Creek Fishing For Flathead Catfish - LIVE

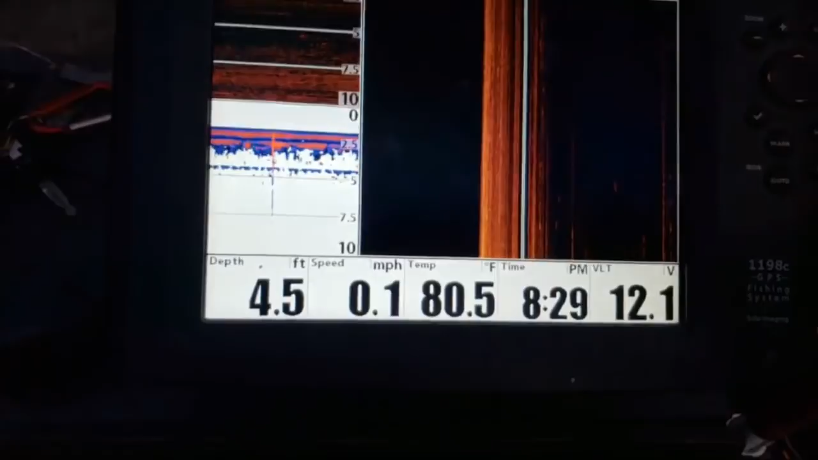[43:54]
On screen: depth 4.5 ft, water 80.5°F, speed 0.1 mph
in less than one foot of water
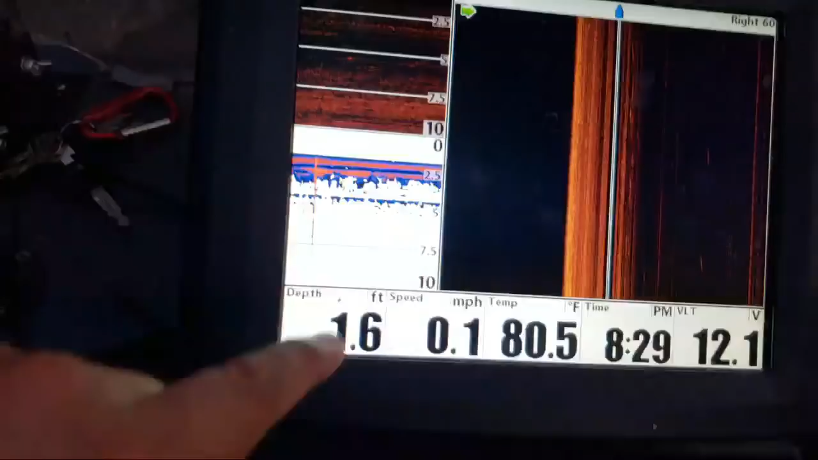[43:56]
On screen: water 80.5°F, speed 0.1 mph
that but it's less than one we're on the sand out there
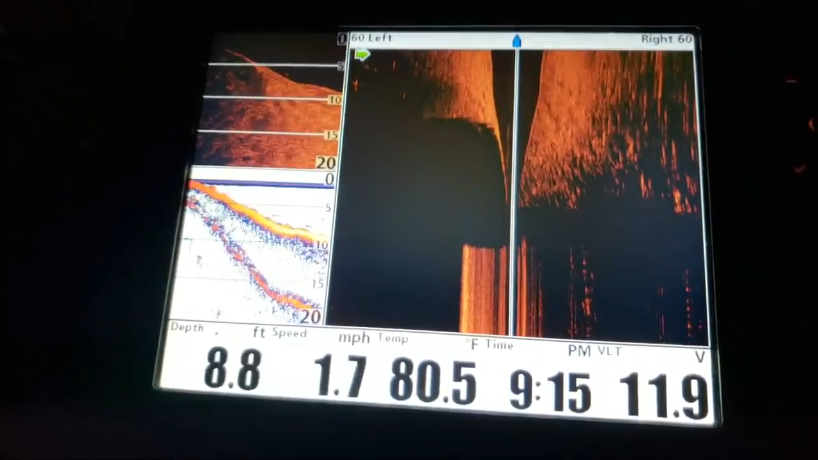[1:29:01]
On screen: depth 8.8 ft, water 80.5°F, speed 1.7 mph
put that camera here here's the drop we're fishing you guys can see the creek we're straight out from the creek right now 10 feet this was the ledge he was there's a fish down at the bottom probably a channel cat definitely not a flathead but
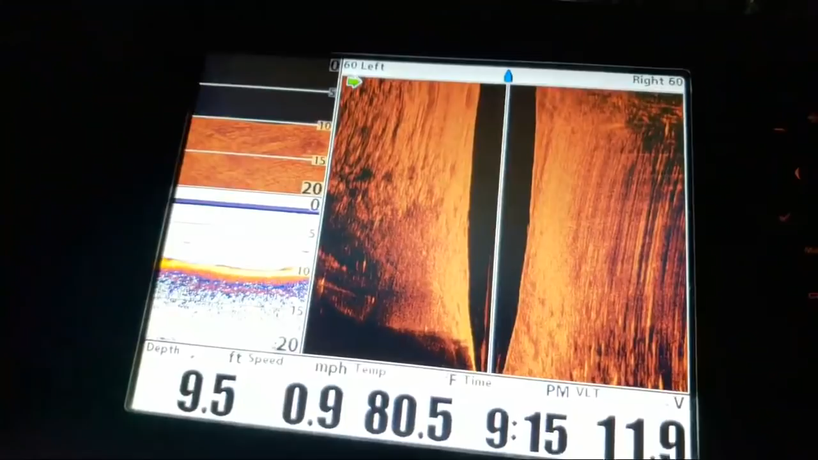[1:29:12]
On screen: depth 9.5 ft, water 80.5°F, speed 0.9 mph
we're going next to the creek now there's another catfish on the bottom jeez god
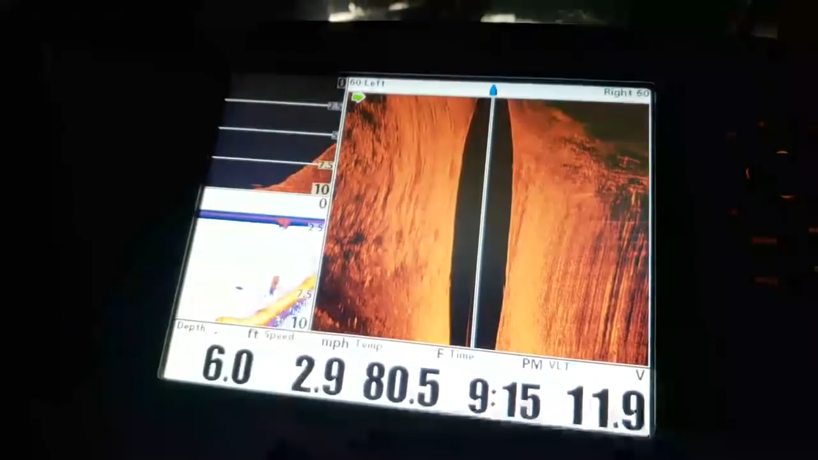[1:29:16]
On screen: depth 6.0 ft, water 80.5°F, speed 2.9 mph
they're channel cats they're definitely channel cats laying low i
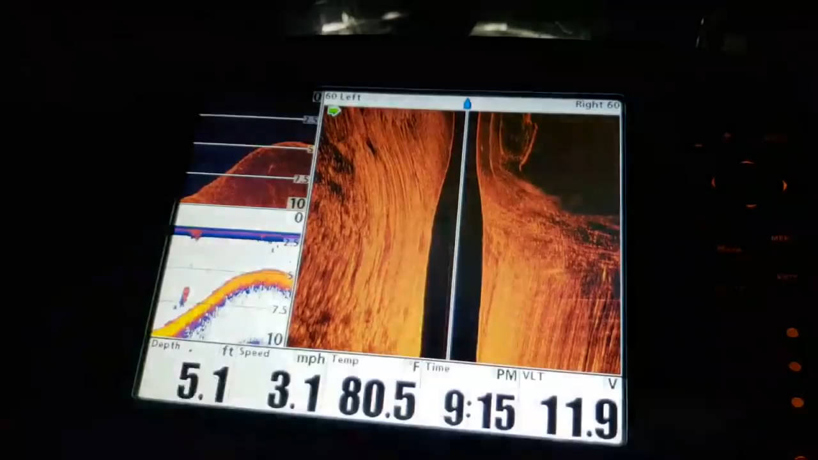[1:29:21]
On screen: depth 5.1 ft, water 80.5°F, speed 3.1 mph
always struggle with uh moving with flathead fishing i fish five minutes myself and an hour sit
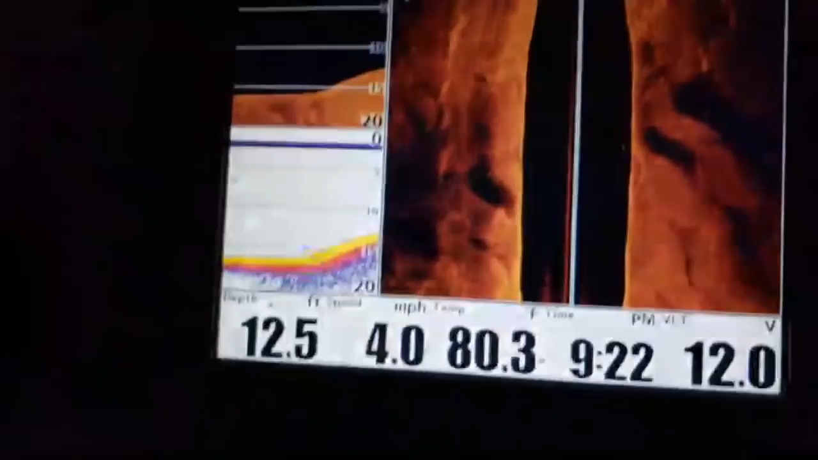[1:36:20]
On screen: depth 12.5 ft, water 80.3°F, speed 4.0 mph
There's a fish. Right there. It's definitely a fish, but not a little cat. That wood ain't going underwater.
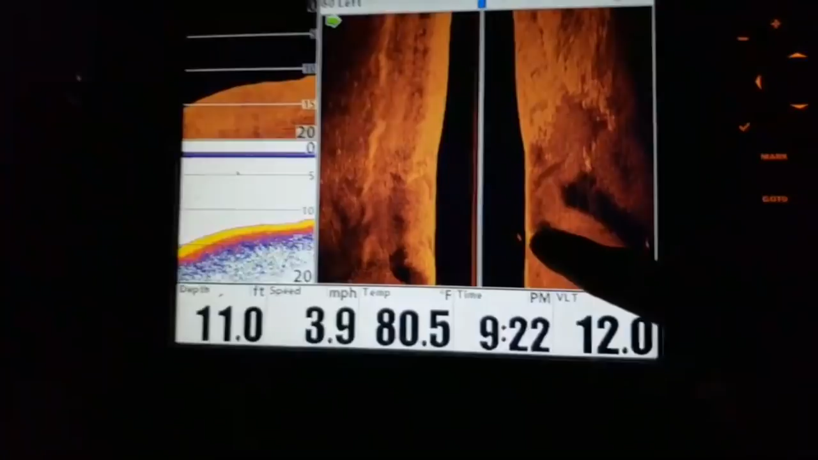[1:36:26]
On screen: depth 11.0 ft, water 80.5°F, speed 3.9 mph
Nope. That's a channel. Yep. There is no... What's that? That wood's buried here. There's nothing under the water.
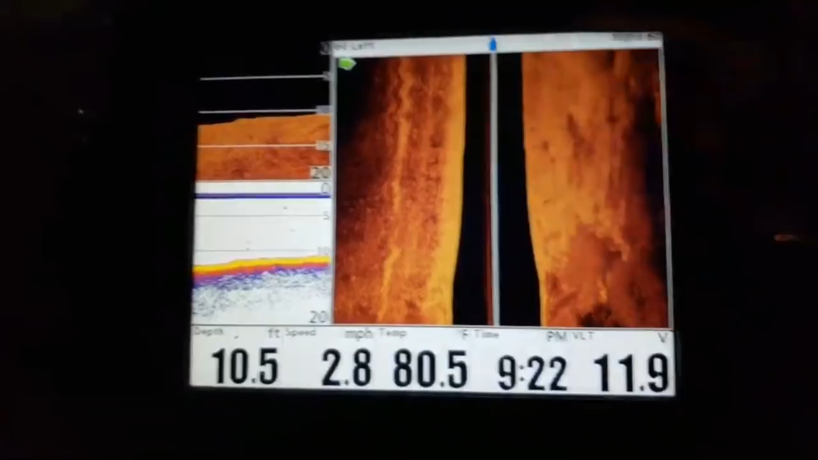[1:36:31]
On screen: depth 10.5 ft, water 80.5°F, speed 2.8 mph
So that's what you want. Don't want a fish, guys. When you're looking for wood, you want to make sure that it's going to the bottom, and that the wood's actually...
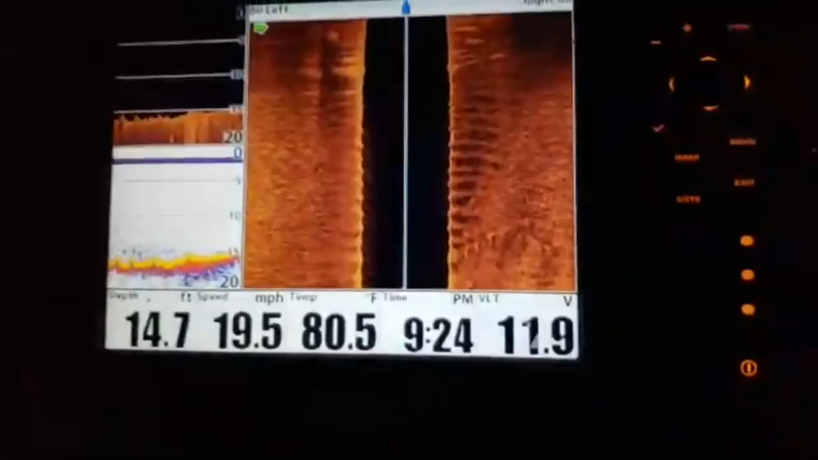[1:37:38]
On screen: depth 14.7 ft, water 80.5°F, speed 19.5 mph
I just wanna make sure. We want more wood than that, don't we? We want a lot of wood.
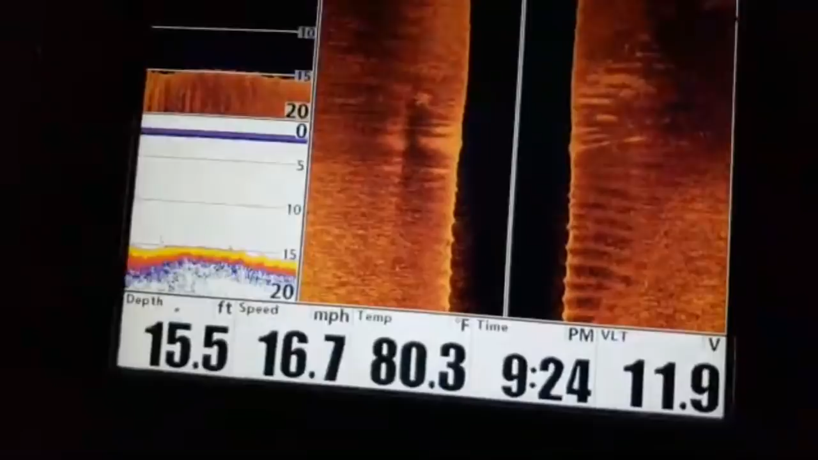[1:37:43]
On screen: depth 15.5 ft, water 80.3°F, speed 16.7 mph
That's not very much. What's considered deep? We're gonna say over 10 feet right now.